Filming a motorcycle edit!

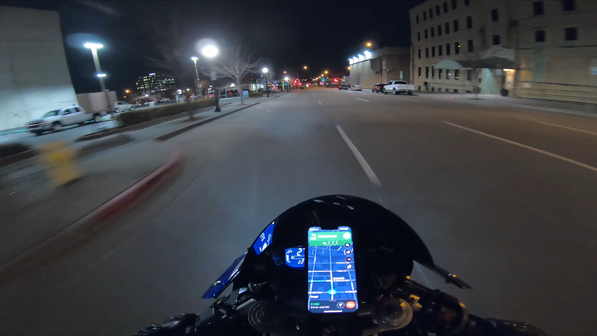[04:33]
Well, we got split up trying to get downtown, and now there's construction everywhere and detours, so it's a fun time. Of course, we're hitting every red light, which is always nice. But hey, downtown, so pretty.